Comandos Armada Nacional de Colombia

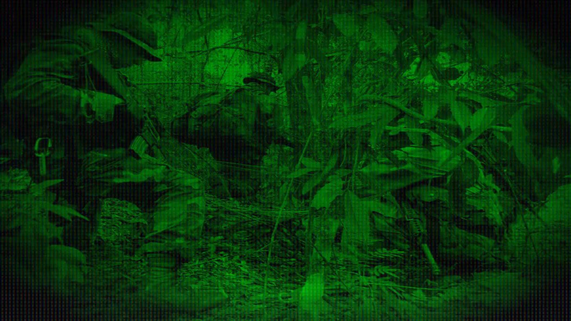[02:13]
Una vez allí, se desprenden de sus trajes de buzo y se muestran como verdaderamente son.